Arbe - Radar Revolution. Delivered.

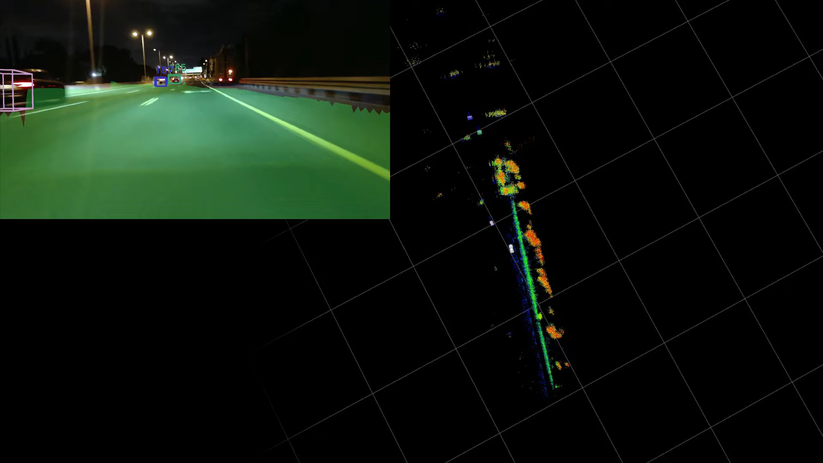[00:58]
a radar technology detailed enough to enhance perception algorithms and deliver the real-time free space mapping needed for
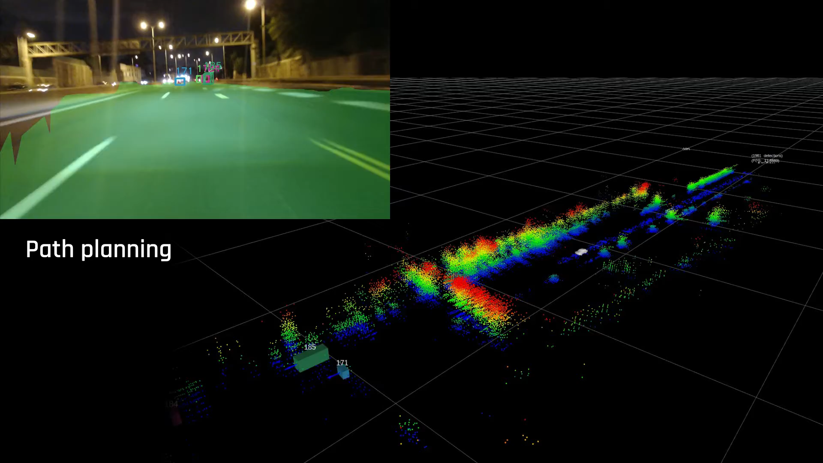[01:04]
path planning navigation and obstacle avoidance our Bay's proprietary